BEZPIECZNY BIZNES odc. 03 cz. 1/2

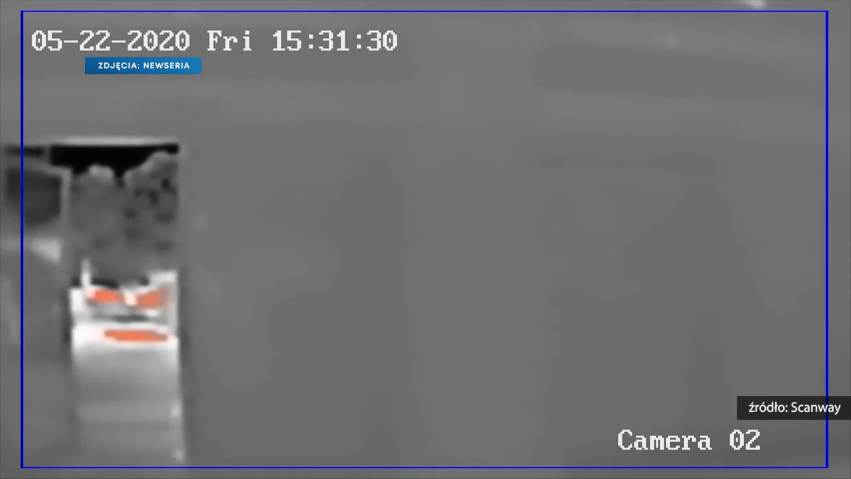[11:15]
Tym bardziej, że to skuteczna technologia. I skuteczność zależy od tego, w jaki sposób człowiek do tego pomiaru podejdzie.
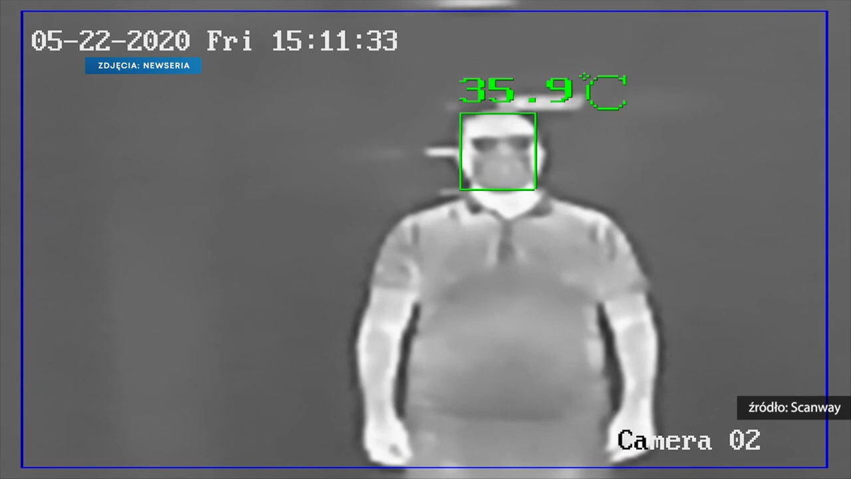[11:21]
On screen: spot 35.9°C
Czy faktycznie ma odsłoniętą całkowicie twarz, czy nie jest obarczony jakąś chorobą przewlekłą. Natomiast skuteczność dla 90% przypadków, dla takiego tłumu ludzi, który przede wszystkim wchodzi, jest bardzo wysoka. Nie wpływa na ten pomiar też pocieranie twarzy, co też o tym słyszeliśmy, że tak może być.
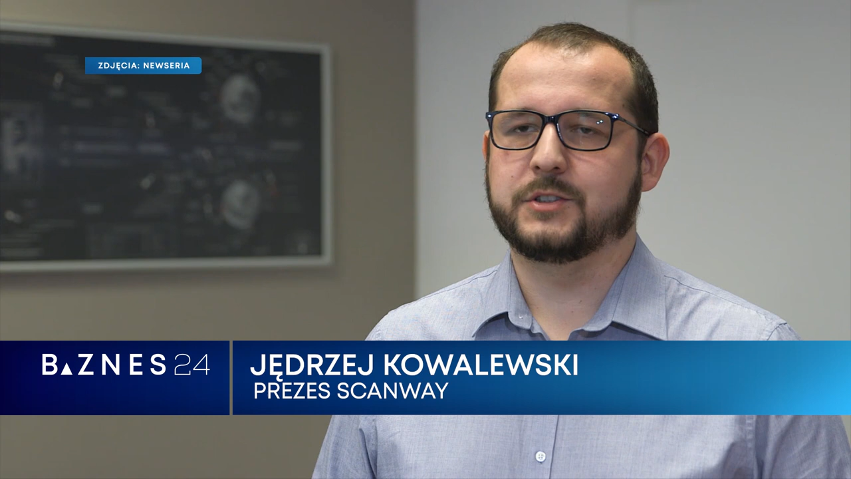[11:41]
Nie wpływa na ten pomiar stresu, nie wpływa na ten pomiar również nasłonecznienie twarzy, czy przebywanie w ciepłym samochodzie. Natomiast mogą szukać po taki pomiar takie rzeczy,
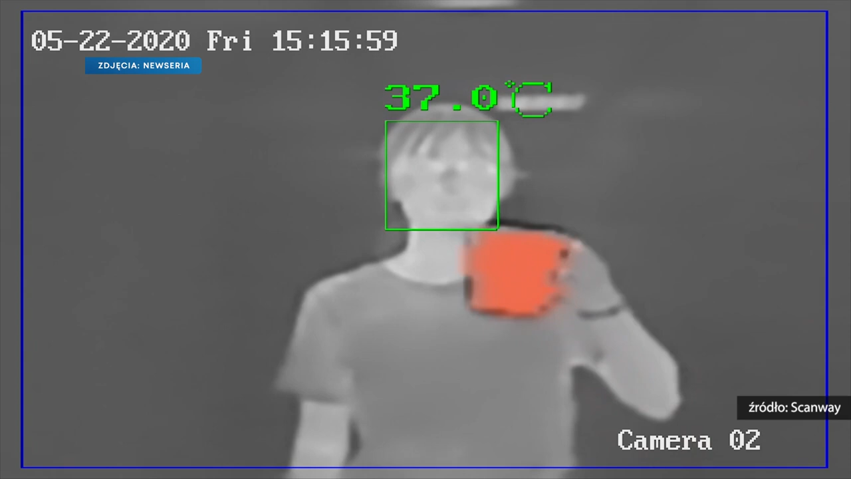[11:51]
On screen: spot 37.0°C
jak picie gorącego napoju, zaraz przed wejściem w oko takiej kamery. Jak również może wpływać to, czy np. ktoś jest w ciąży. Wtedy automatycznie temperatura lotniskiego ciała jest podniesiona.